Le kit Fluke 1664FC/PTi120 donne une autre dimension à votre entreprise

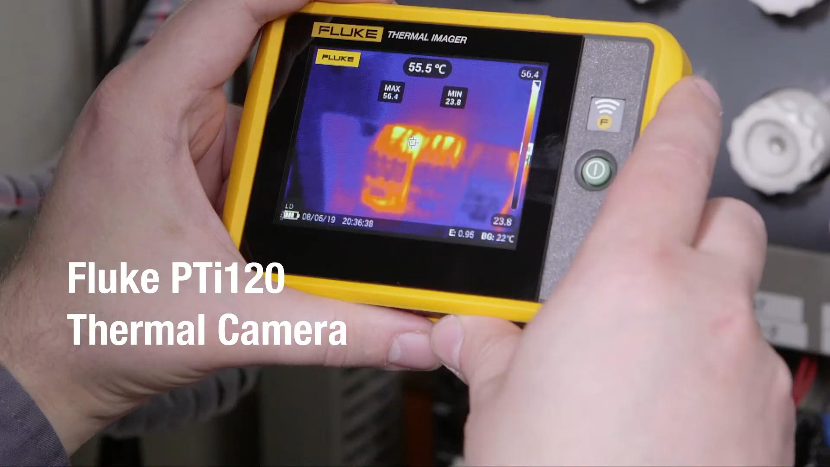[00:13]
On screen: spot 55.5°C
Use the PTI 120 to assess circuits from a safe distance before performing tests.
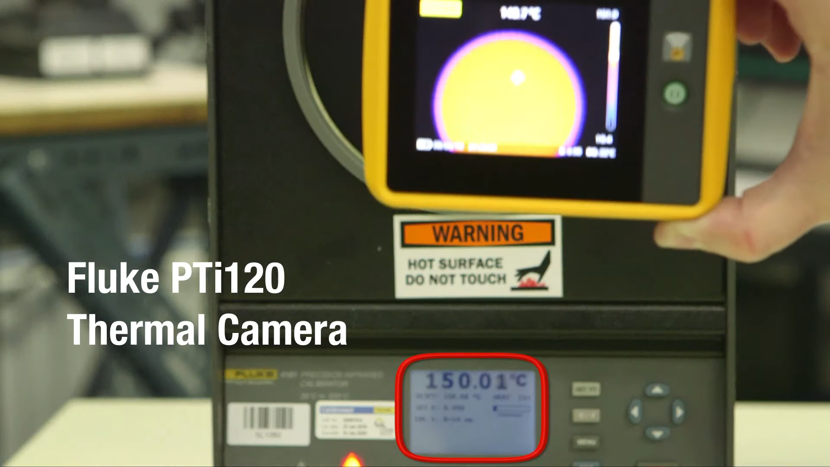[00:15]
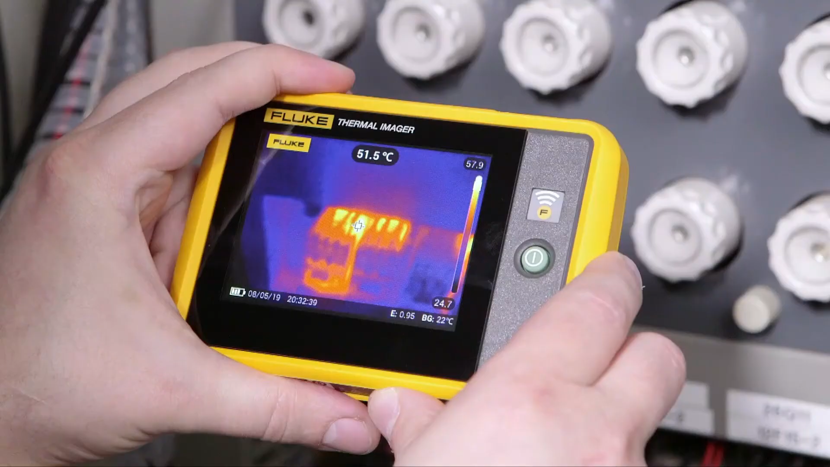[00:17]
On screen: spot 51.5°C
You can take both visual and thermal images of the circuit using innovative touchscreen IR Fusion.